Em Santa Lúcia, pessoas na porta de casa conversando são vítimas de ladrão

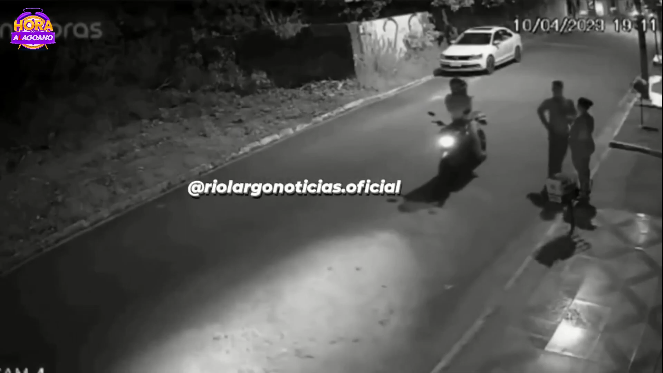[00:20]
Olha, nem na porta, mas de casa, as pessoas estão conseguindo ficar lá em Maceió. Está sendo registrado em todos os bairros de Maceió, assaltos, assassinatos. Olha, a situação é complicada. Olha aí, o vagabundo é flagrado.